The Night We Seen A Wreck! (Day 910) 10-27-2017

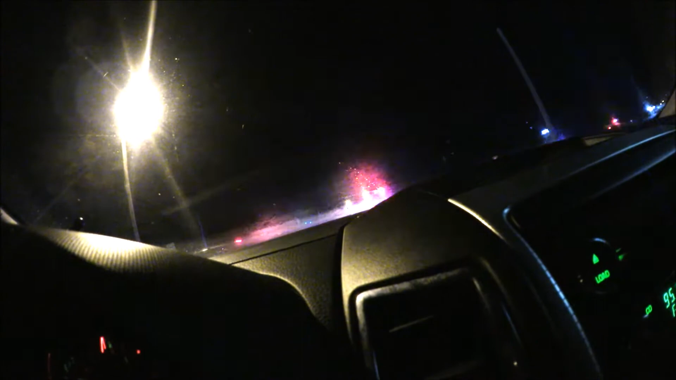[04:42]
We'll find out. Let's see what they have to say. This way? Yeah. All right. Thank you. Whoa. One heck of an accident, huh?